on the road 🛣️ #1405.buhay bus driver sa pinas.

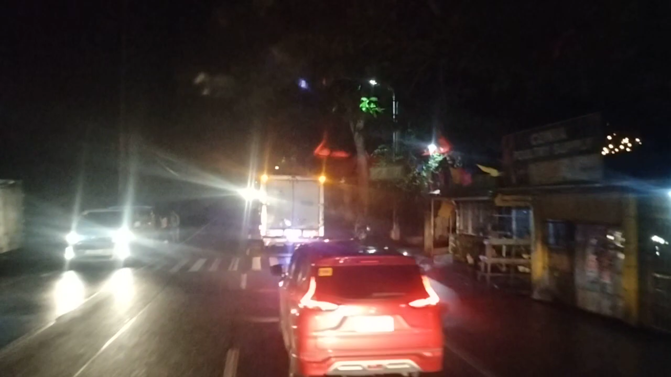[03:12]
Medyo mahirap ngayon magpatakbo dahil marami ang sasakyan at marami ang naluwas ng mga sasakyan ngayon. Medyo marami private ngayon, magsisiyugi yan sa kanilang probinsya.
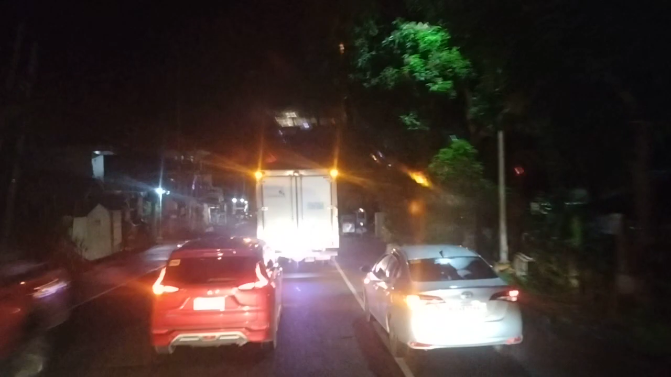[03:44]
Kaya medyo magkakaroon na naman ng konting traffic dyan sa way sa papuntang Maynila at papuntang Bicol, Visaya.
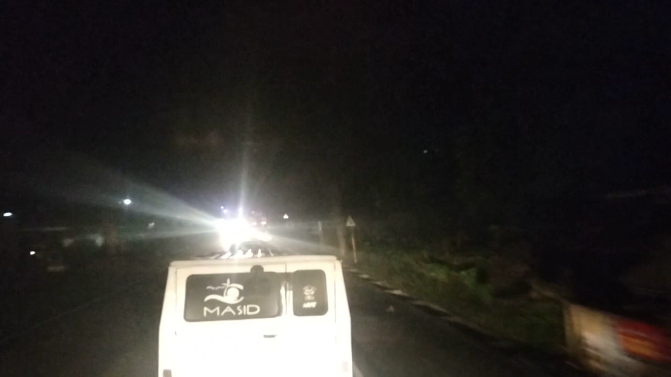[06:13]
At talaga medyo mahirap ngayon mag-overtake at medyo marami ang sasakyan na papuntang Manila. At araw ngayon ang Sabado at bukas naman ay balikan naman.
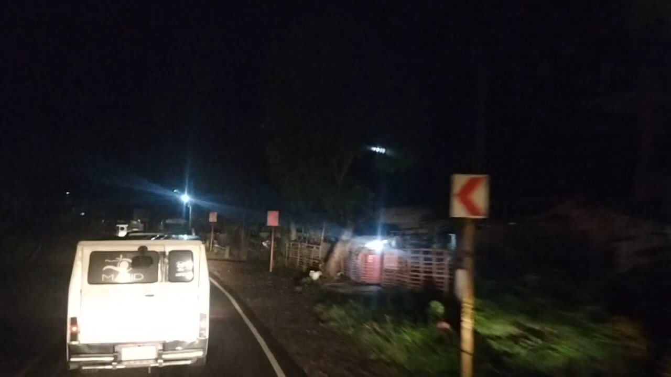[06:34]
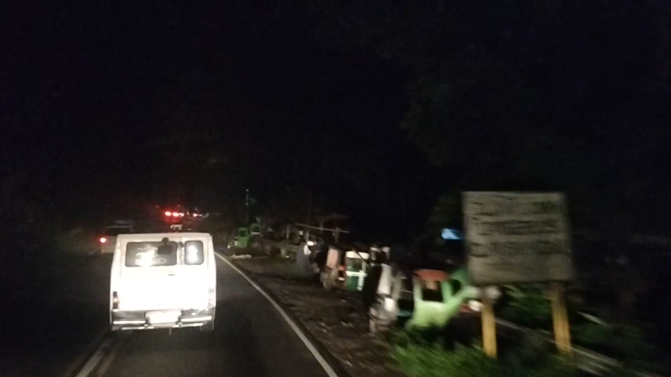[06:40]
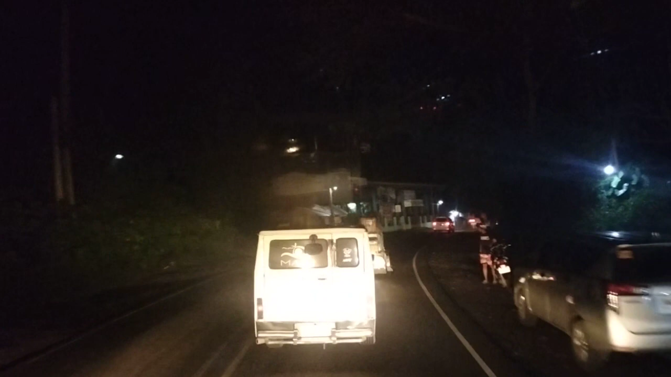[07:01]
Medyo mahirap mag-overtake dito at medyo marami ang kurbada at medyo maliit ang kalsada.
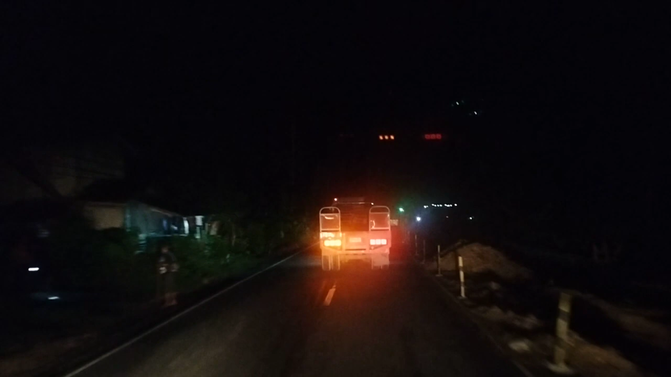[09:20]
Dito ba may stoplight dito? Maganda. Stoplight.